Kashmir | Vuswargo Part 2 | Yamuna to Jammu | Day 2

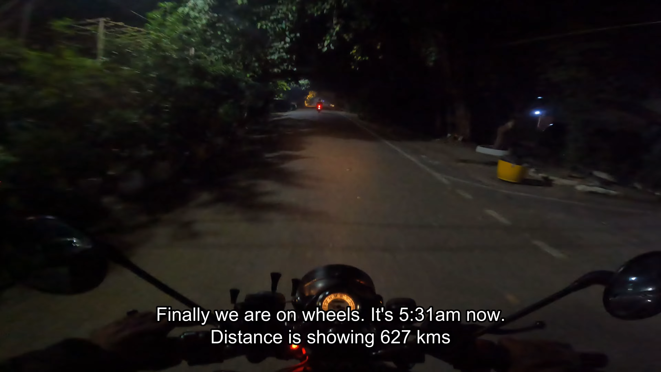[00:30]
এখন ঘড়িতে ঠিক 5:31, এখান থেকে দেখাচ্ছে 627 কিলোমিটার। আজ 29 নভেম্বর 2023, দিল্লির বাতাসে এখন হিমের পরশ।
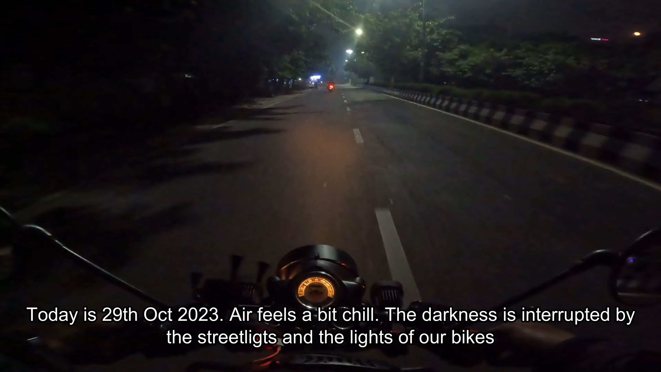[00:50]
ভোর 5:30, চারিদিক নির্জন অন্ধকার, শুধু স্ট্রিট লাইট আর ভুতো আর হিমুর হেডলাইটের আলো। আমাদের সেই বহুকাঙ্ক্ষিত রাইড তো শুরু হলো, কিন্তু একটা বিষয়ে আমি আপনাদের কাছ থেকে ক্ষমা চেয়ে নিচ্ছি,
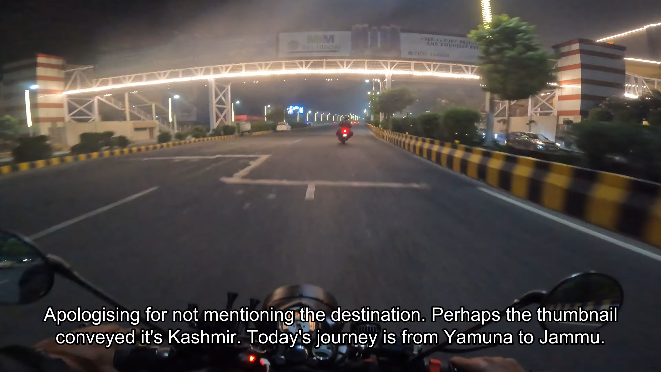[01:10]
কারণ গন্তব্য সম্বন্ধে কিছুই বলিনি। থাম্বনেল থেকে হয়তো অনেকেই বুঝতে পেরেছেন, গন্তব্য কাশ্মীর, আর আজকের গন্তব্য হচ্ছে যমুনা থেকে জম্মু।
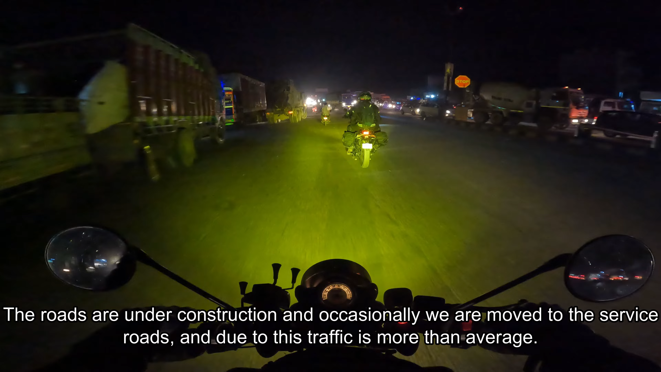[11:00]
তো সেই জন্য একটু জ্যাম জমাট হচ্ছে আর কি।
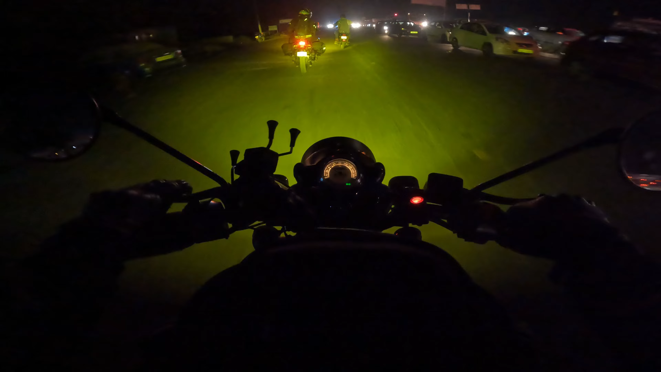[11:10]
ওদিকে বিভৎস গাড়ির লাইন,
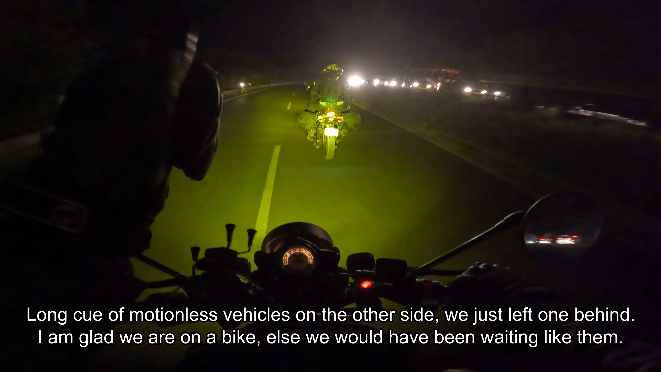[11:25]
আমরাও আসলে ওই রকমই একখানা লাইন পেরিয়ে এসেছি, বাইক থাকার জন্য এগুলো এড়িয়ে আসতে পেরেছি, নাহলে অনেকক্ষণ সময় লাগতো আমাদেরও।